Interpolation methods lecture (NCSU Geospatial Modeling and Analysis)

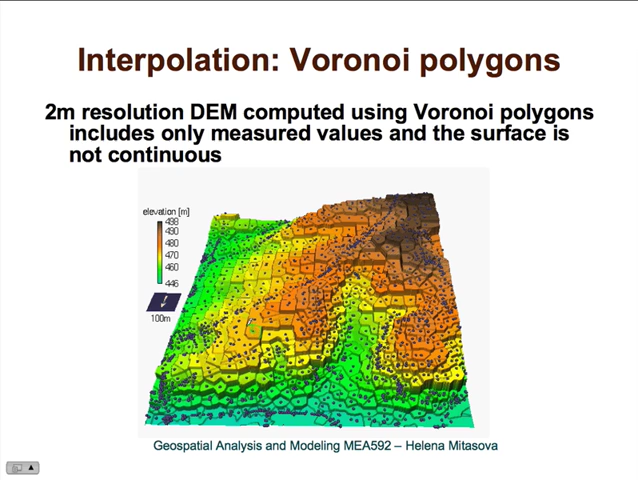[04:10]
all grid cells have the same value as the given point. So, for example, this is the given point, and all points that are within its nearest neighborhood will are assigned the same value. Here is another example that you will be doing for your assignment from a denser set of points. So it looks a little bit better, a little bit more continuous, but you can see that there are still jumps, discontinuities, based on the values in these measured points.
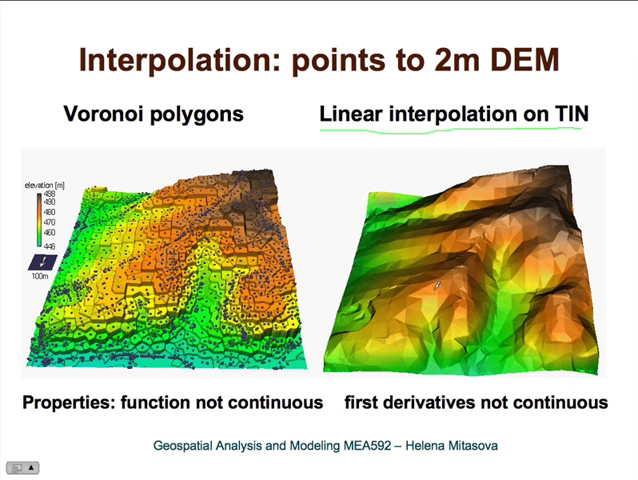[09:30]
Here, the function is continual, the derivatives are not continuals, then that means that we have sharp edges between these triangles, and that's why they show up on shaded topography. And, this is just an example of a relatively rarely used interpolation, and that's linear interpolation between contours, and it is essentially a computer implementation of manual method that was used to estimate elevation at any given point when you have a contour map.
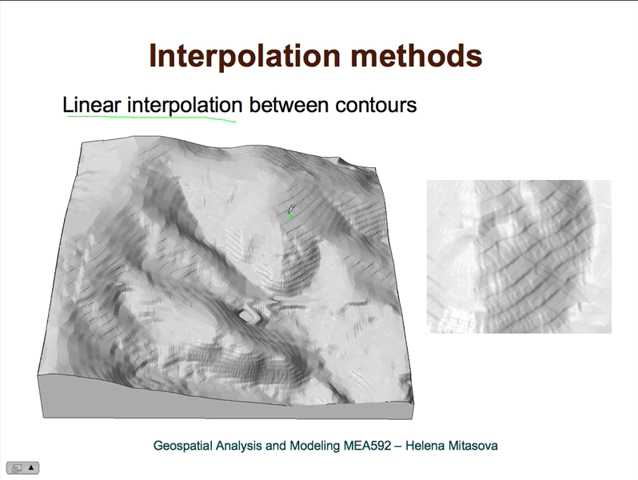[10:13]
So, it finds the shortest distance from one contour to another contour, and then computes the values using linear interpolation along this line. So, the most common interpolation method implemented in all GIS
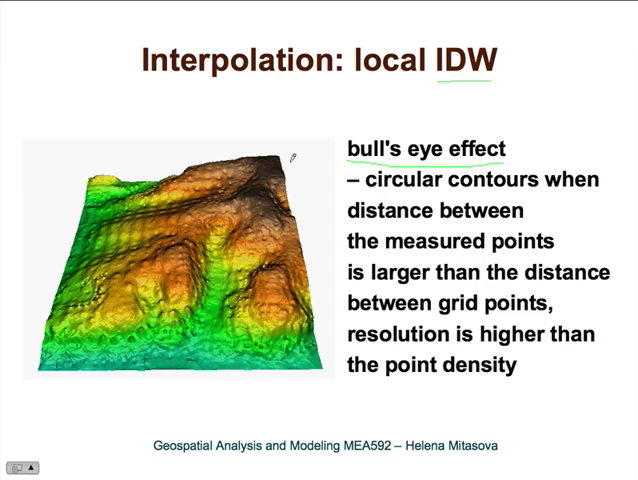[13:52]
So, you need to be aware that when computing, when using inverse distance, you try to interpolate to resolution that is close to the distances between the given points to avoid this bumpy surface or bull's-eye effect in contours. And you can see that the bumps don't need to be as large, and you can see that the bumps don't need to be as large, and they essentially disappear when the resolution gets close to the distance between the points.
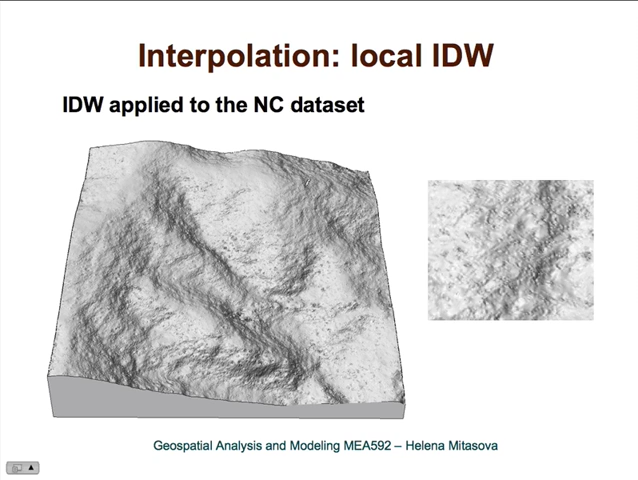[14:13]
And this is inverse distance applied to our data set that you will be doing for your assignments.
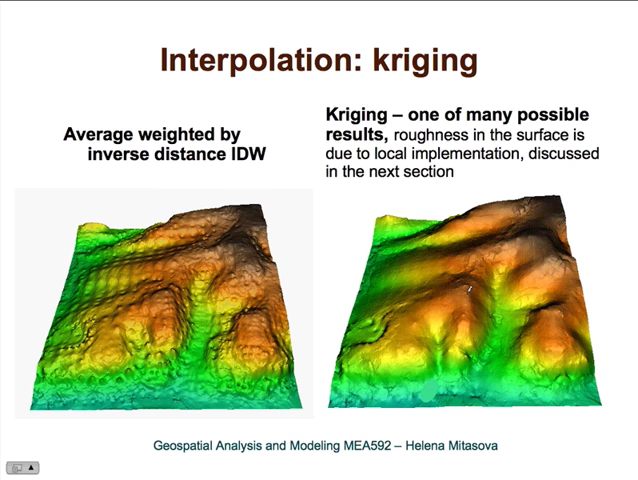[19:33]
This is just one of many possible results using geostatistics. And finally, there are radial basis functions,